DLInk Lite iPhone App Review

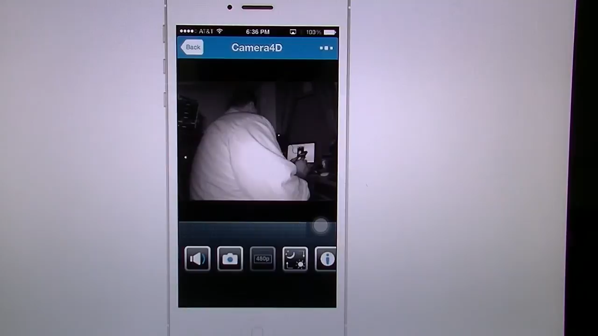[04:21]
Hello there I am. Okay I got it facing my back just because that's where I have it set up that we're doing.
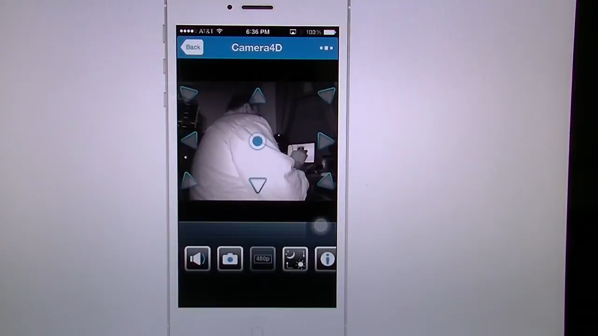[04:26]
Now we're going to go in here and I'm going to show you how far this thing zooms down. So I'm going to do the down zoom.
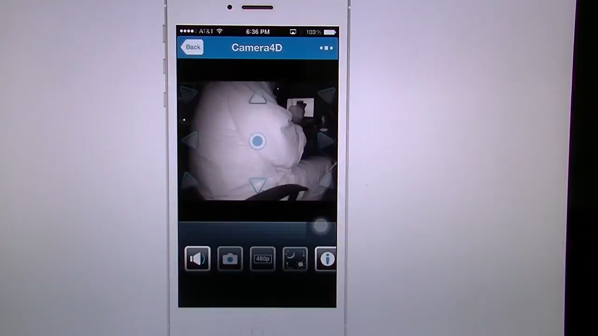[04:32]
Unfortunately that's what I said that's why this app is. You have to keep tapping the screen to get those arrows. But let's say we're down here. I get the screen black. Now I can pinch and zoom in.
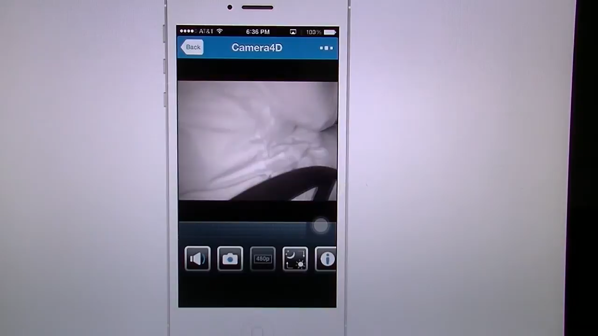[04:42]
So just like you would any photo on the iPhone or iPad you can do the same zoom controls.
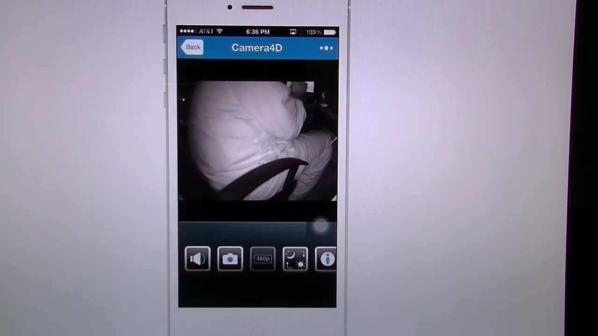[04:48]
Now from here tap that center button and watch. It's going to recenter itself.
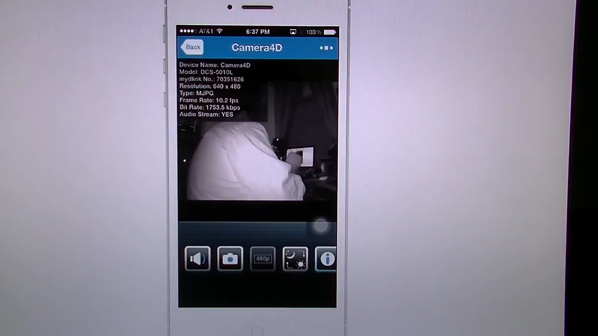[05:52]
It's going to give you the name. Tell you the model number and so forth. If I go into settings. Same thing. It only gives me the motion detection only for this one. So you don't have sound detection or anything but you can set the motion.
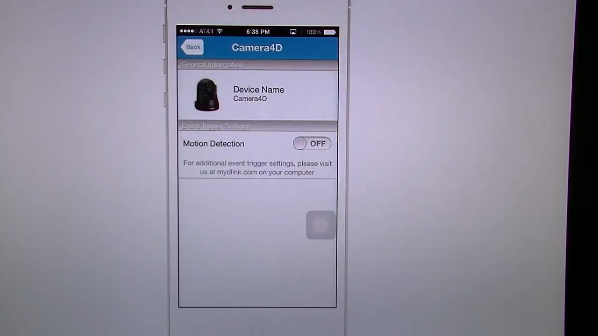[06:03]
It says for additional settings to go into the mydlink.com app or not app but website.
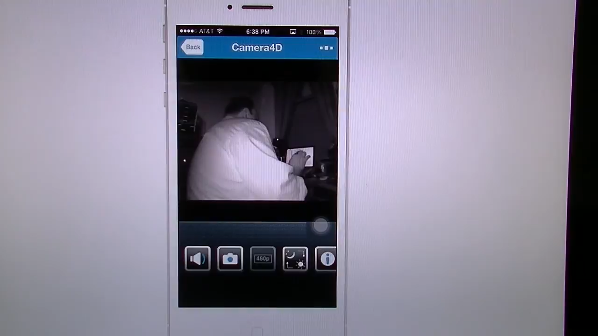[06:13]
And from there you can go ahead and you can re-go to the settings and change them and make them whatever you want. Now I have to say though on the Mac and on the PC that advanced settings does run a little bit slow.